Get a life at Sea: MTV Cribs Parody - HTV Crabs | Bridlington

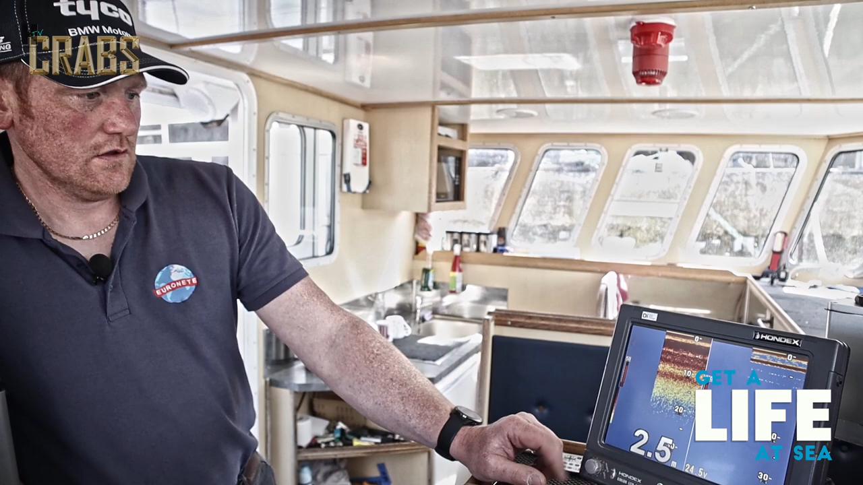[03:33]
to the bottom and also it'll pick up fish marks and marks in the water mainly we mainly in our job we're using it for for depth and also this runs into